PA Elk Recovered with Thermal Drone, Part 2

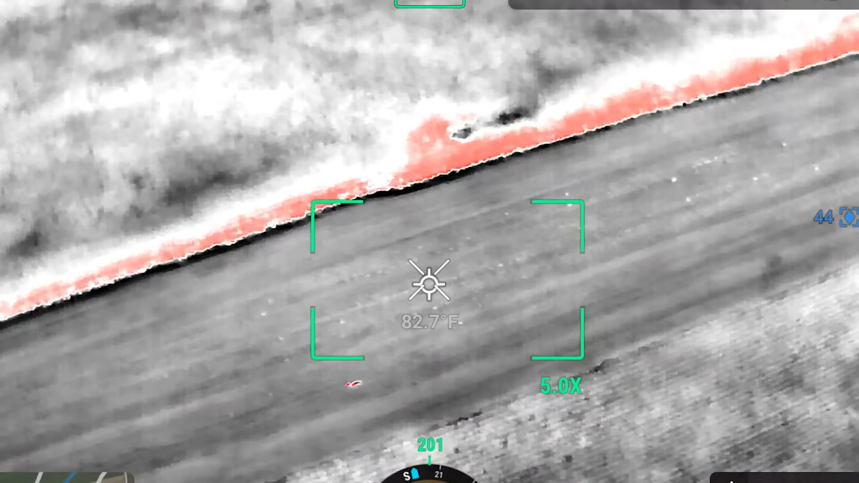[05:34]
On screen: spot 82.7°F
Left, okay.
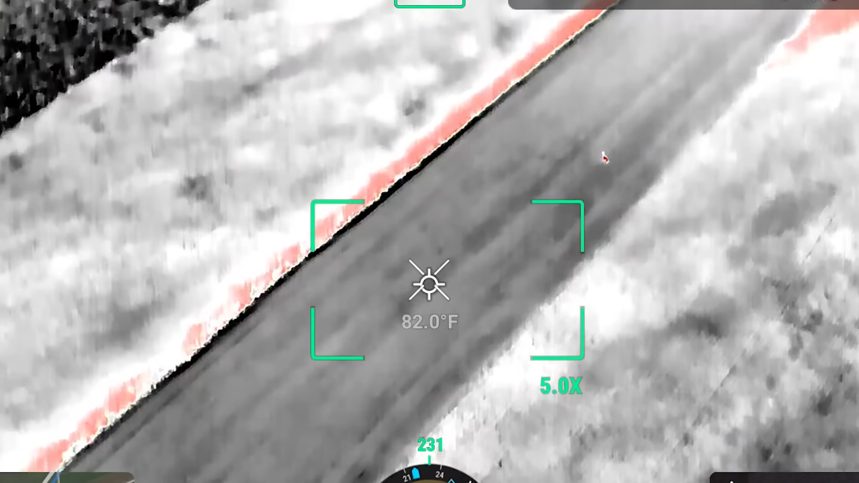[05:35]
On screen: spot 82.0°F
She keeps looking back that way for whatever reason.
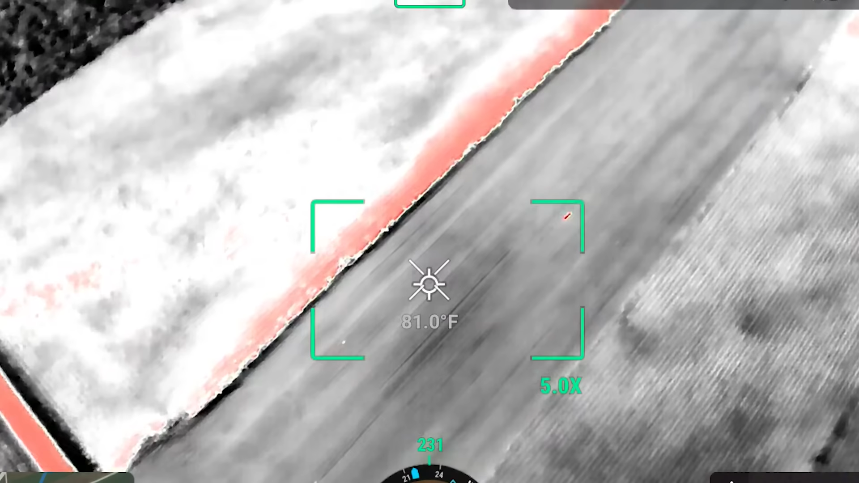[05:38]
On screen: spot 81.0°F
She is just hauling.
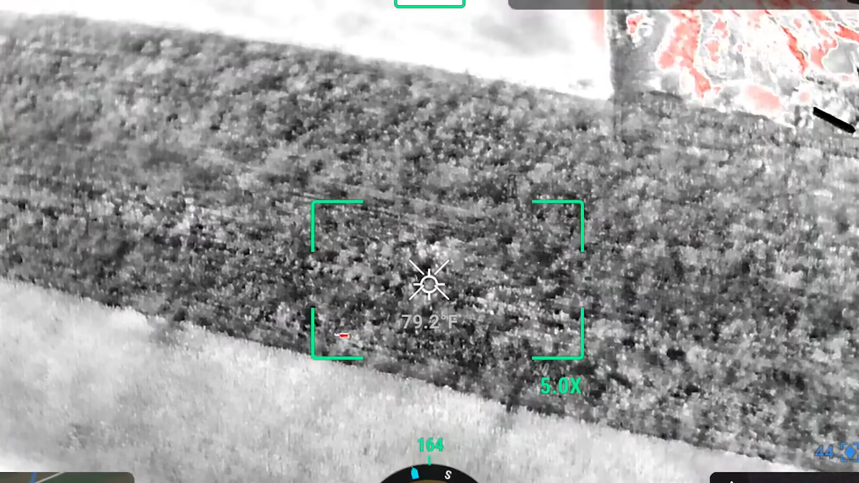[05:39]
On screen: spot 79.2°F
There she is. Hopefully she stays out of that cornfield.
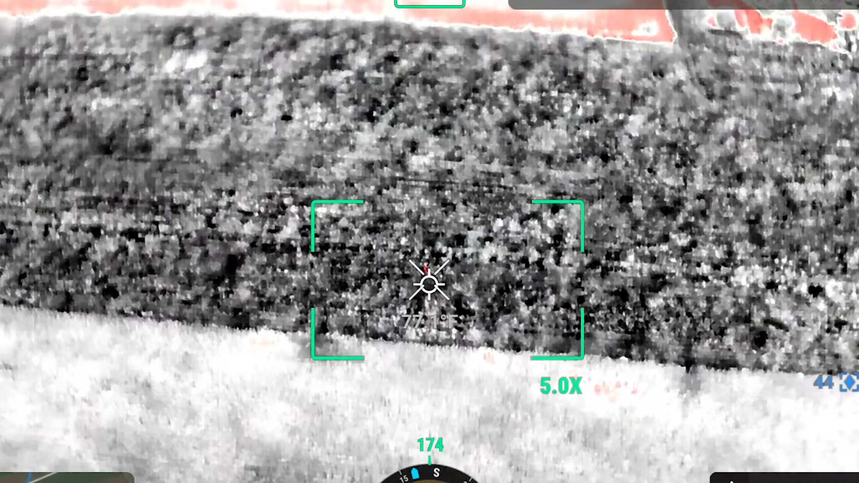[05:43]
Yeah, she's kind of walking up towards the middle of the field.
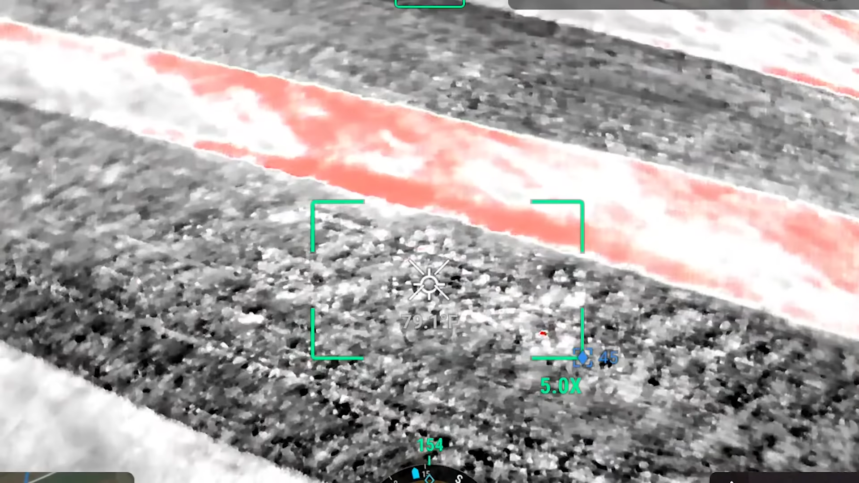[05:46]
Mike, I think you should come in from the east end of that field.
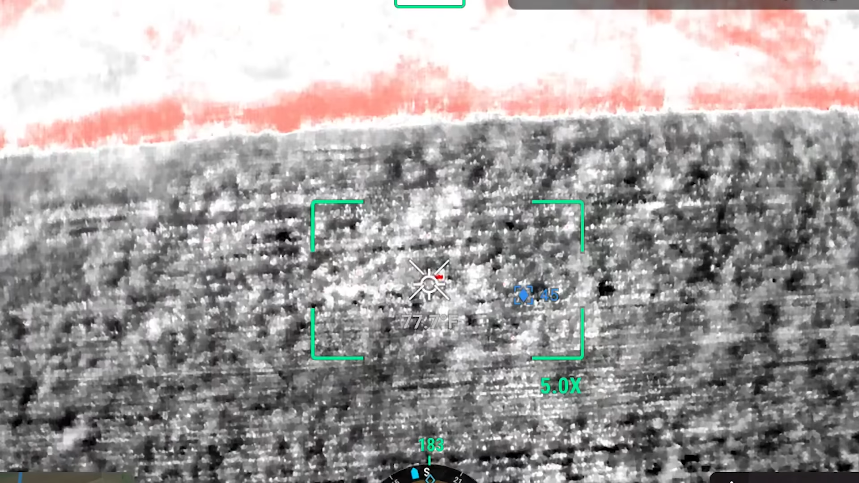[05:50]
How far is he away?
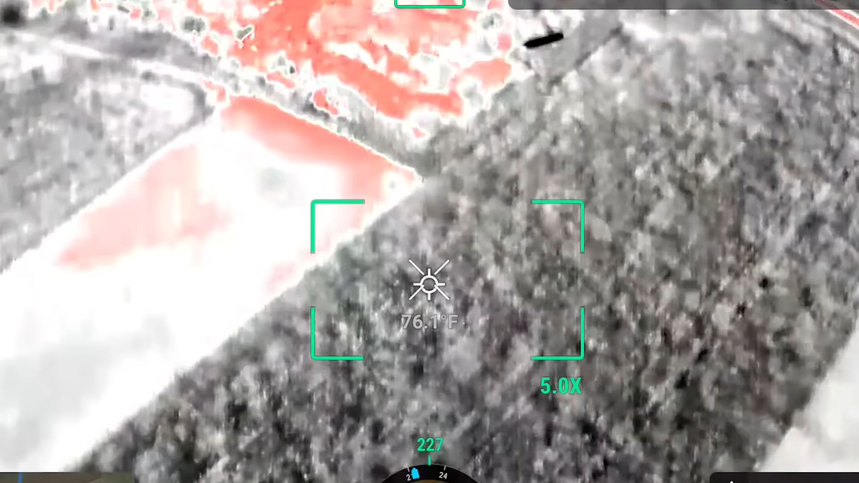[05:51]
On screen: spot 76.1°F
Oh, so he's coming in from the opposite field. Yeah.
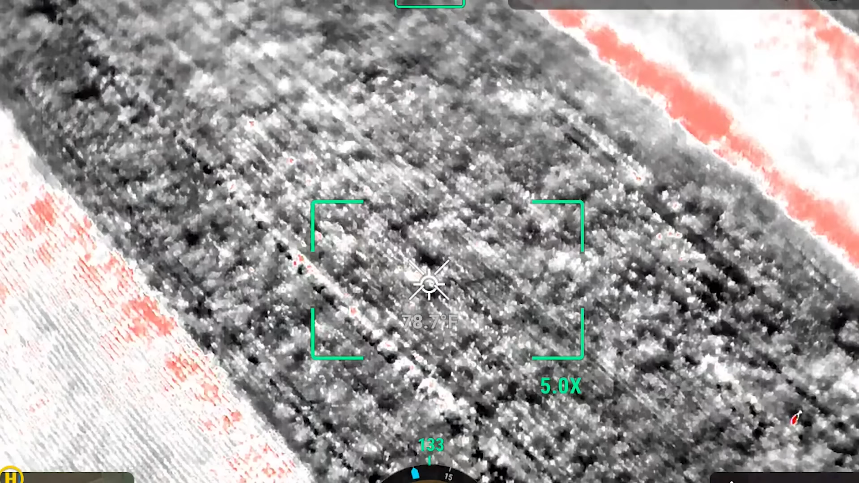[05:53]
She's super calm.
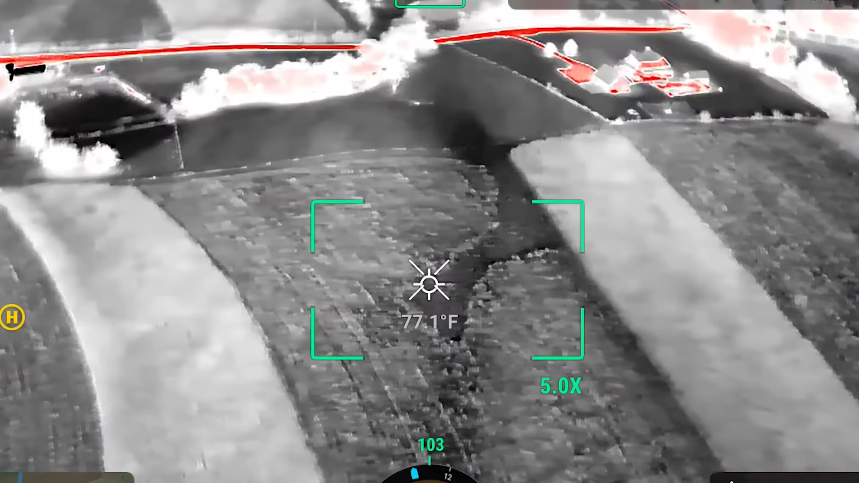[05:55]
On screen: spot 77.1°F
So yeah, he's about at that first soybean field, then the second one.
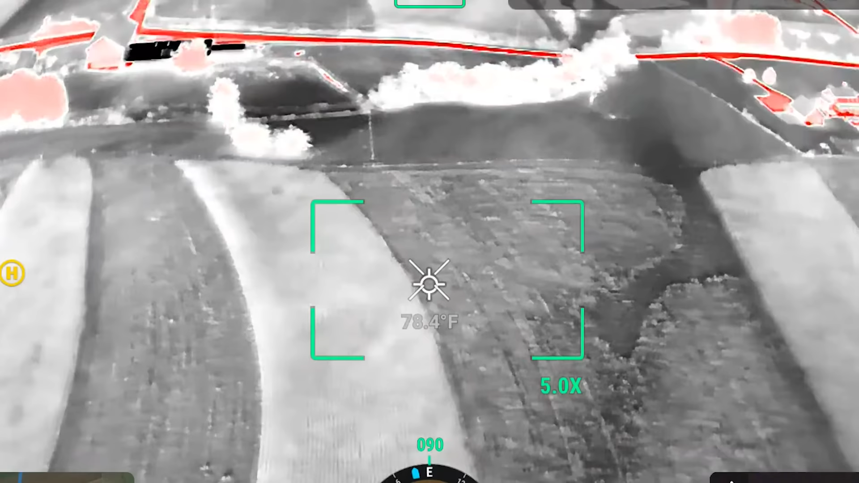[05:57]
On screen: spot 78.4°F
And then she's probably a couple hundred yards down in there. Let me go back over here.
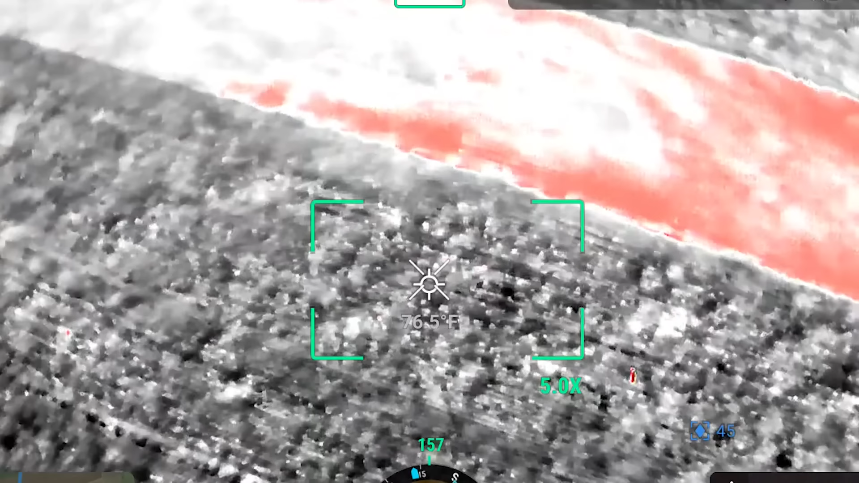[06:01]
So I'm going to come back, grab batteries, and then we're going to go back after it.
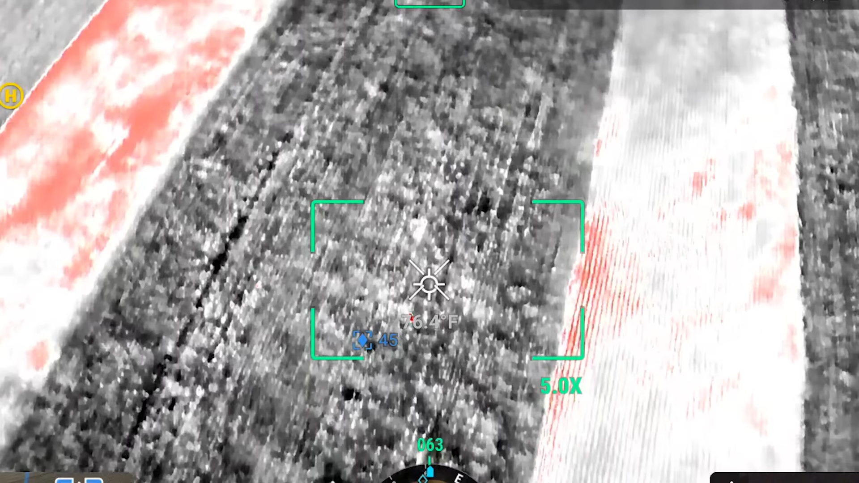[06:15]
But she's not moving. I'm moving.
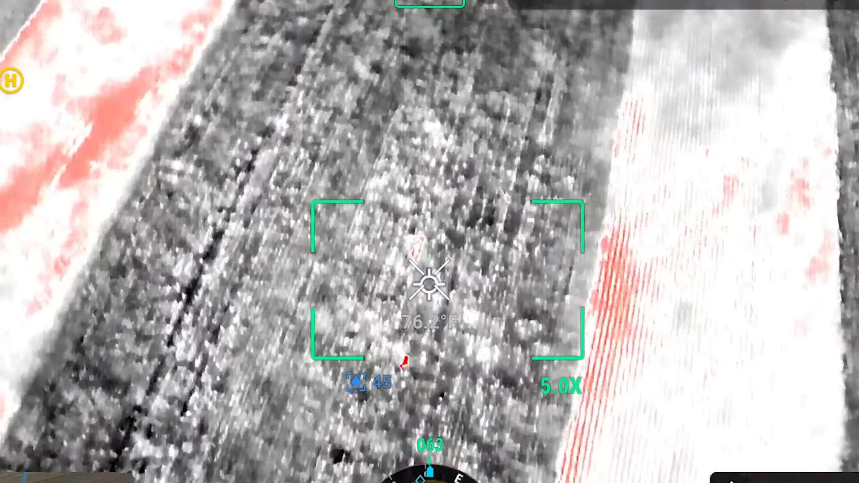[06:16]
She's heading west. She's taking a couple steps west.
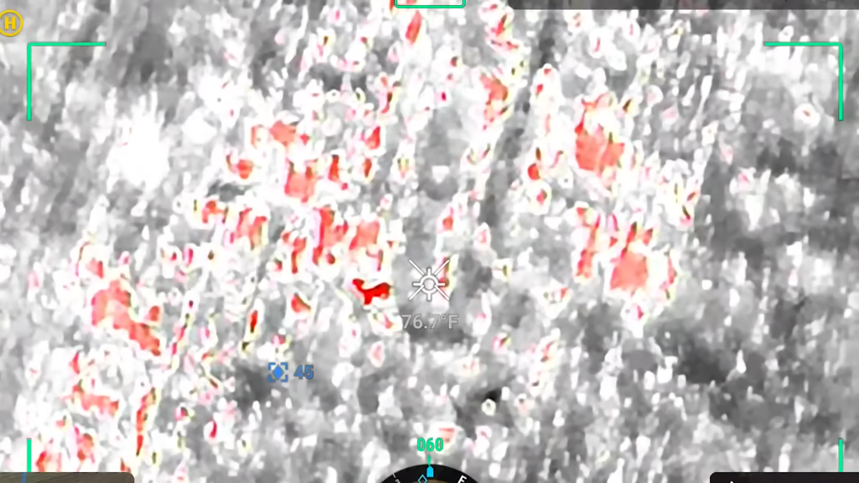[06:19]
On screen: spot 76.7°F
She was looking back at him.
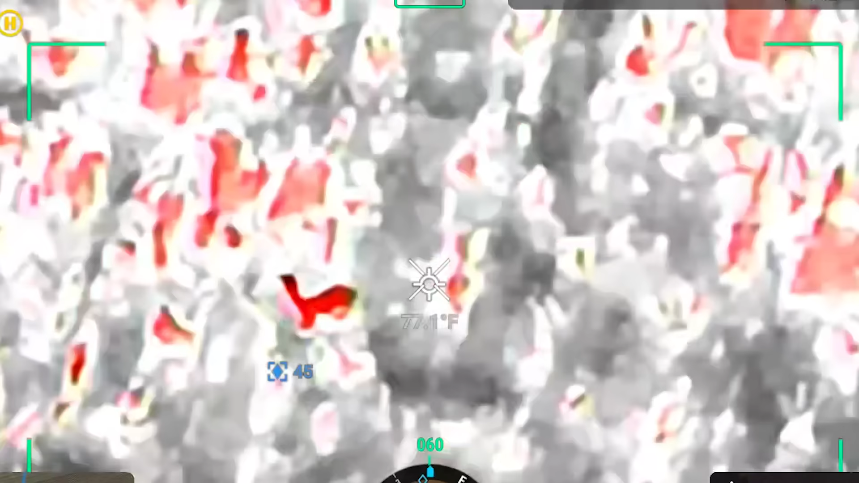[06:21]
She's watching your mic. She's shaking.
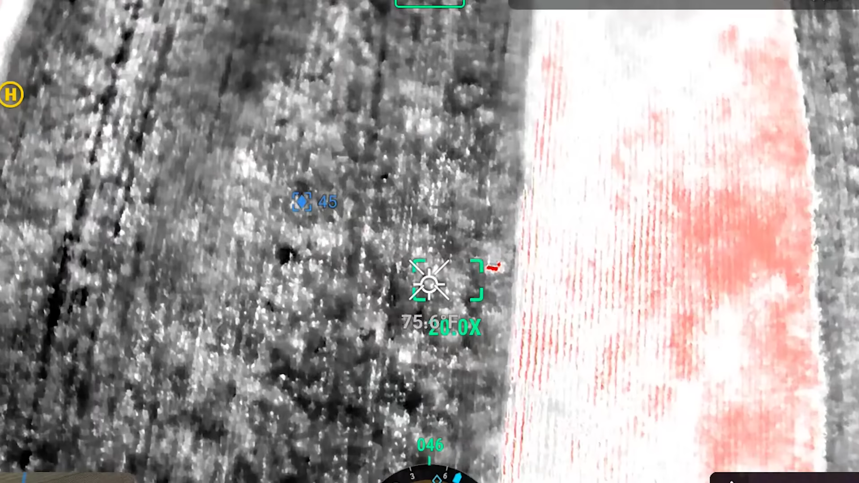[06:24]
Oh, crit. Shoot her if you can. Running back straight towards him.
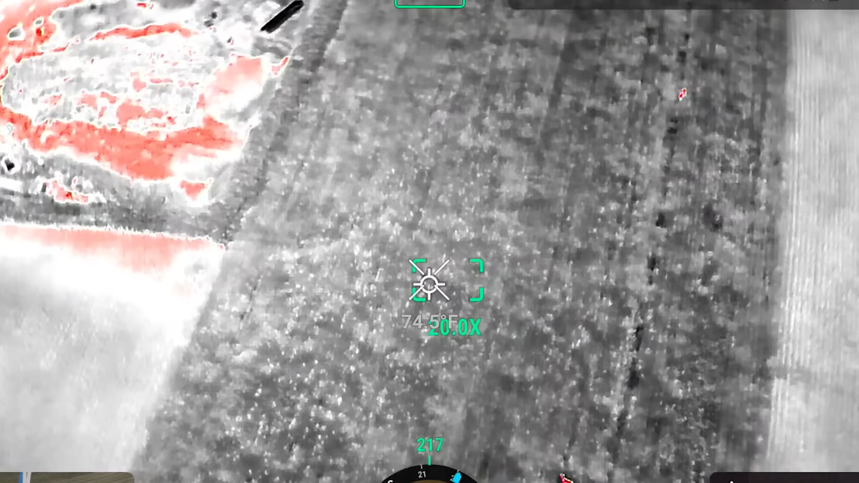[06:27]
They are not far. Now she's running. He's going to have a deal of a shot here anytime. I mean, they're going to meet really soon.
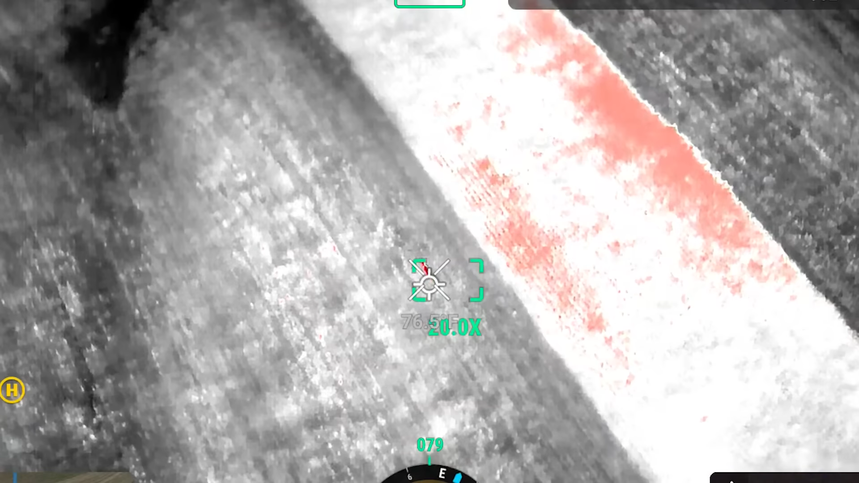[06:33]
Got to be 50 or 60 yards from you, Mike.
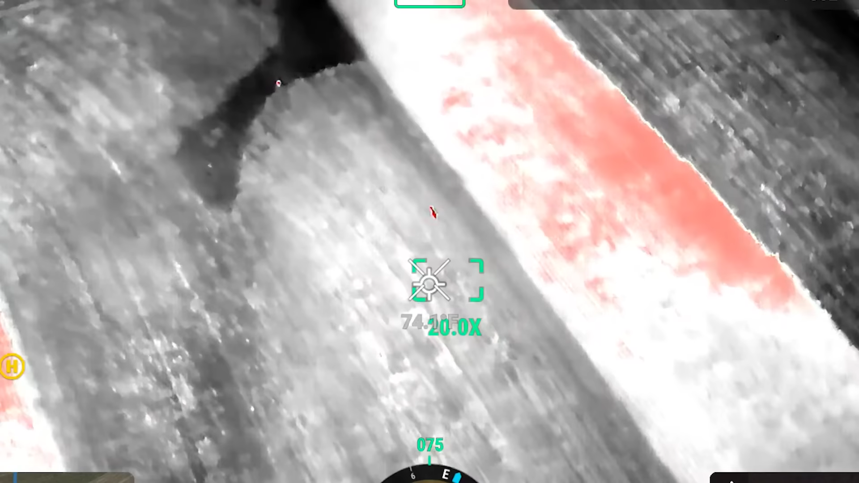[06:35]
It's coming in on you. How in the world is she this close?
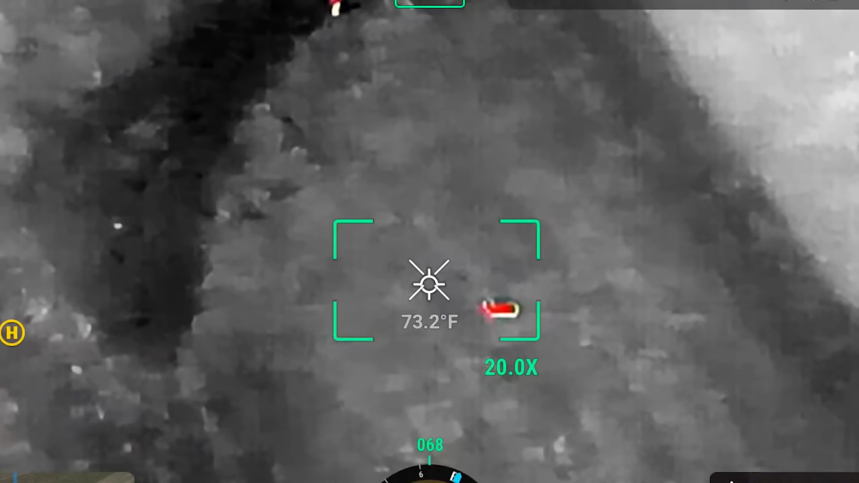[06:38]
On screen: spot 73.2°F
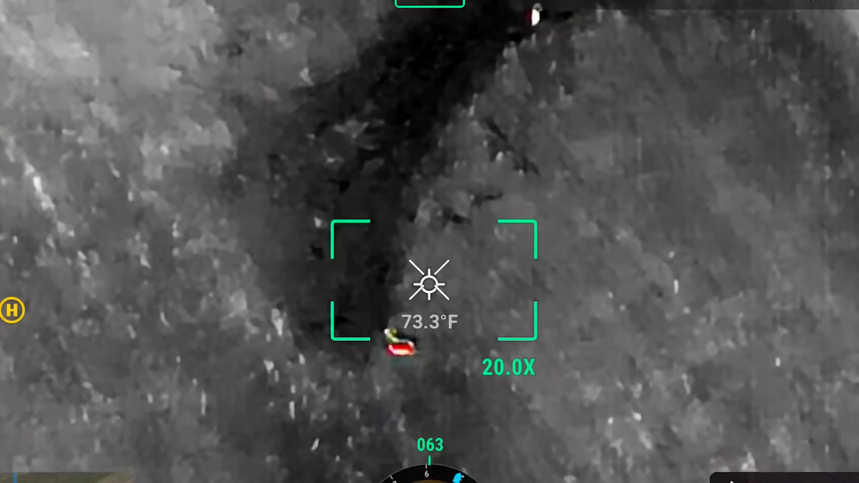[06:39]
On screen: spot 73.3°F
Oh, perfect. Right there. Oh, I got her.
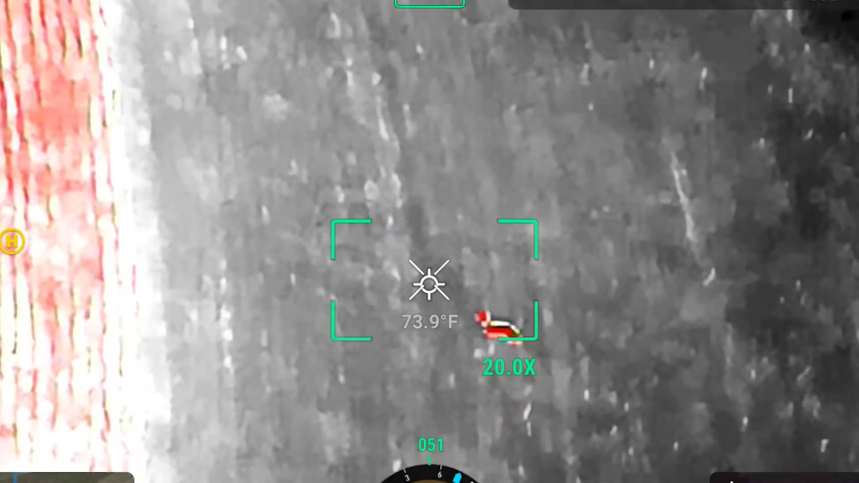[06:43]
On screen: spot 73.9°F
Yeah, she jumped. Something went off. All right, I'm going to come back.